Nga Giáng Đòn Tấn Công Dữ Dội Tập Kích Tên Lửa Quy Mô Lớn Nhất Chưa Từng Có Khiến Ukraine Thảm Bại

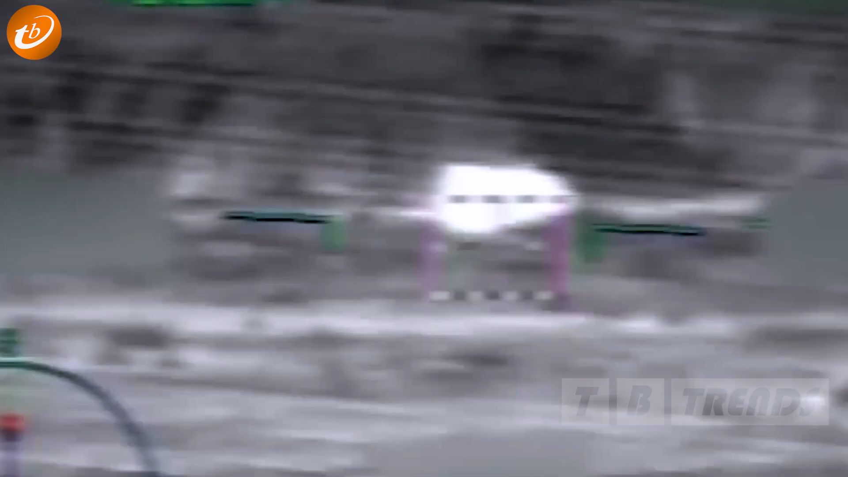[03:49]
trực thăng và xe chiến đấu bộ binh hạng nặng đại khu vực chiến lược ở Donetsk tại miền đông nam Ukraine.
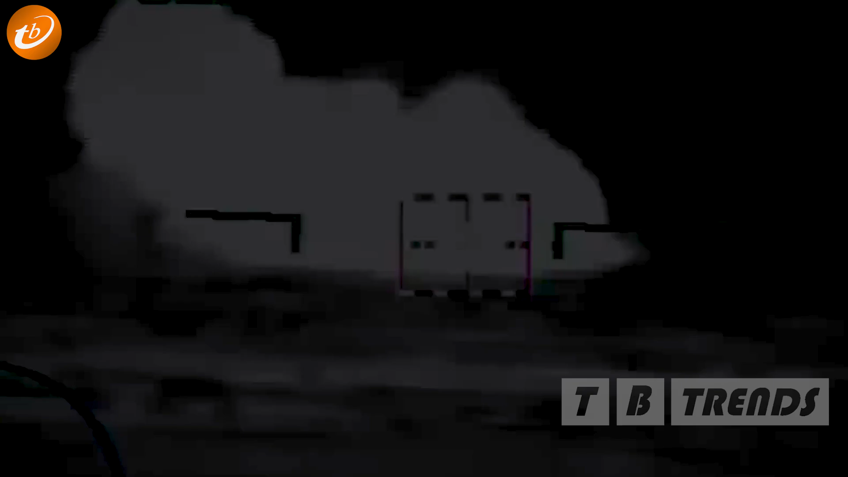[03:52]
Trước một ngày khi cuộc tập kích quy mô lớn chưa từng có diễn ra,